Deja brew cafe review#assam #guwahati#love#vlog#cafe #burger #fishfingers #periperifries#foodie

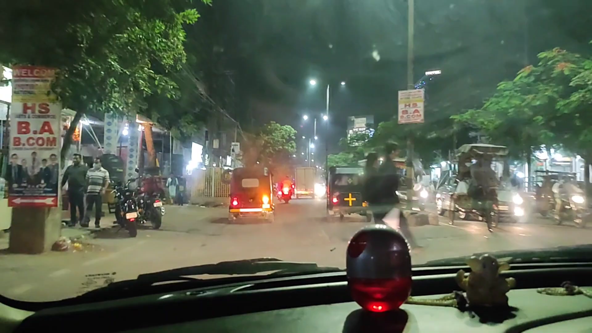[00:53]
बहुत पुलिस का गाड़ी भी घूम रहा है, क्यों नहीं पता।
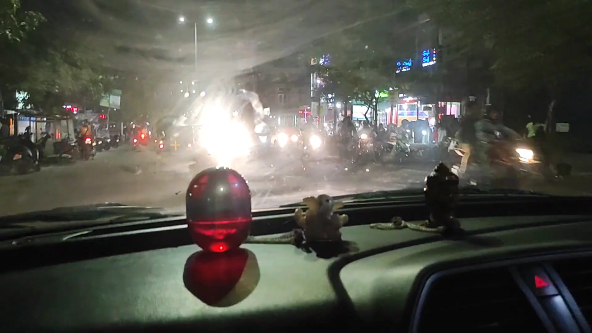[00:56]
सो गाइस इधर तो पूरा भीड़ है, आप लोग देखिए एकदम। हम लोग अभी फंस चुके हैं ट्रैफिक में, अभी नहीं पता कितना टाइम लगने वाला है।
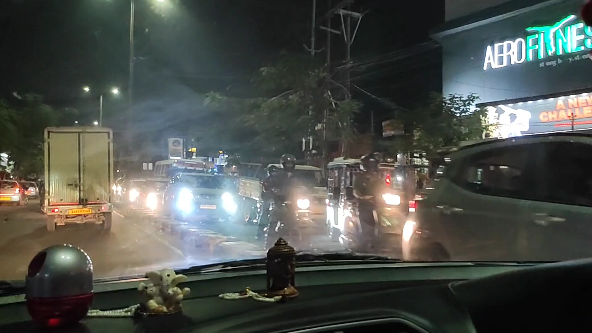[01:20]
सो गाइस ये है दिसपुर सेक्रेटरी का जगह और ये है क्लॉक टावर।
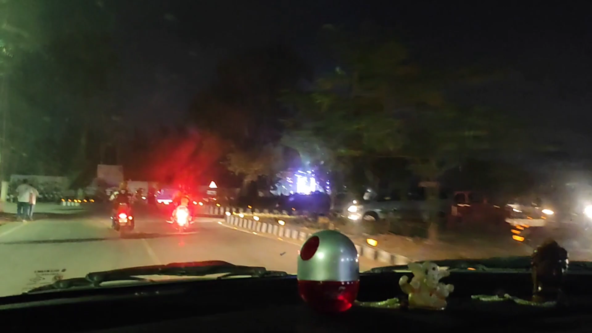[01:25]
सो बहुत ही खूबसूरत है और बहुत ही साफ सुथरा है ये प्लेस।
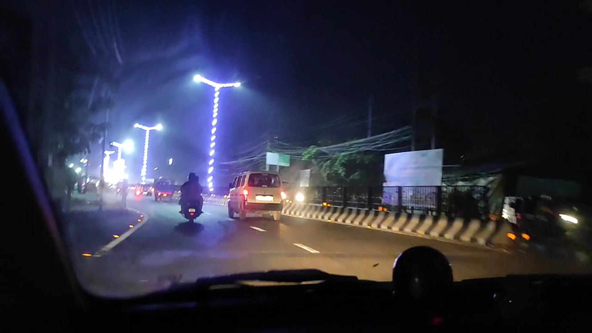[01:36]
सो चलिए, और बहुत ही खूबसूरत लग रहा है सब लाइटिंग।
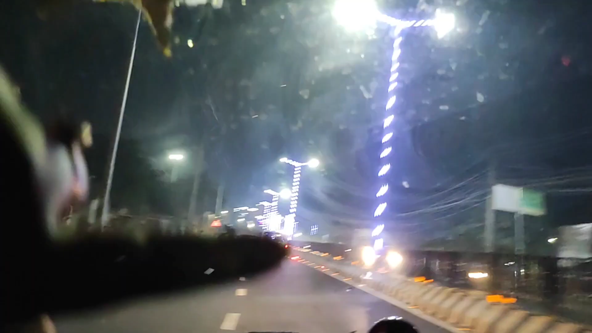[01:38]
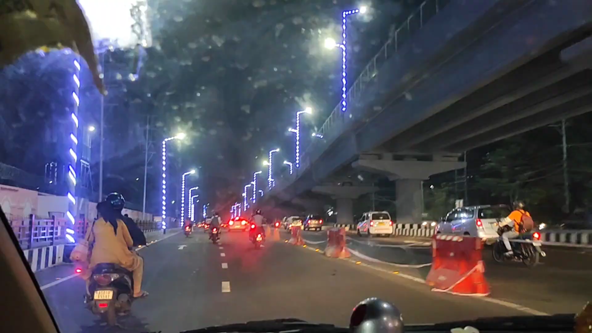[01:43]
बहुत ही खूबसूरत लग रहा है ये जगह। सो ये कौन सा वाला था मुझे याद नहीं है, क्या है और दिसपुर का साइड है वो।
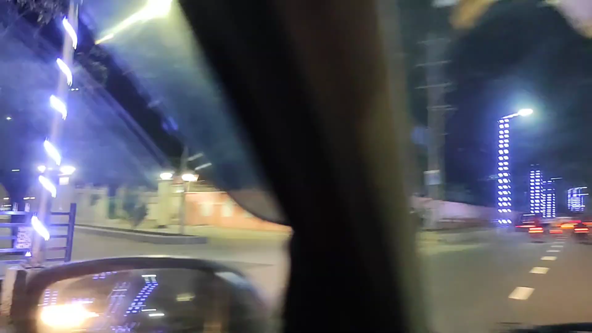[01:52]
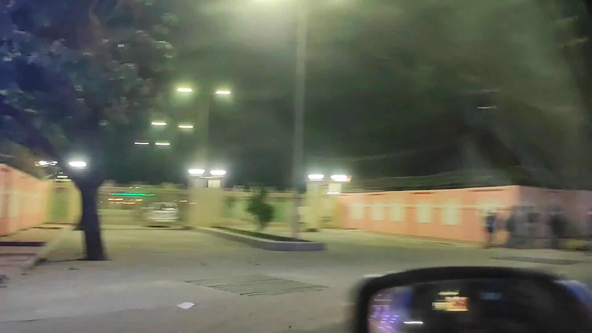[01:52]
बहुत ही सुंदर है, आप लोग देख सकते हो ये बहुत ही खूबसूरत है और बहुत ही अच्छा लग रहा है लाइटिंग की वजह से।
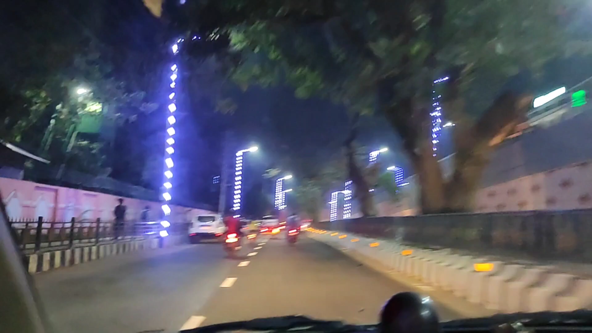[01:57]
दिवाली की वजह से बहुत लाइटिंग वगैरह किया था। सो अभी भी है, बहुत ही खूबसूरत लग रहा है, आप लोग देखिए। सो गाइज आप लोग देखिए ये है गुवाहाटी का ट्रैफिक। तो अभी हम ऐसा लग रहा है बाराती में हैं, अभी जा रहे हैं लड़की के घर में।
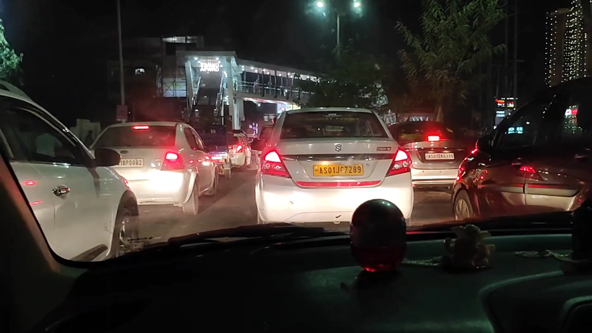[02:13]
सो बहुत ही ट्रैफिक है, नहीं पता कब जाकर हम पहुँचने वाले हैं हमारा डेस्टिनेशन में। सो चलिए देखते रहिए मेरा वीडियो।
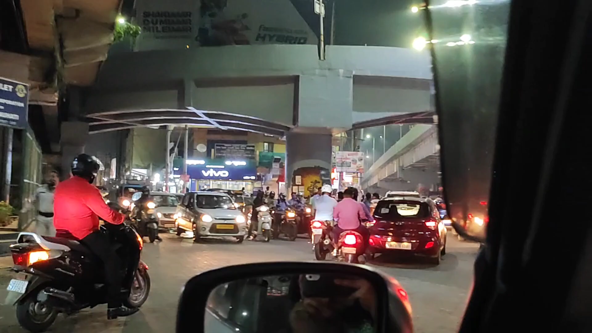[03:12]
तो अभी हमने ब्रिज पार कर लिया, मतलब ब्रिज का नीचे से अभी जा रहे हैं हम। तो ये कौन सा वाला जगह है, सो अभी जा रहे हैं हम जू रोड के रास्ते में। तो बहुत ट्रैफिक है, इधर भी बहुत भीड़ है।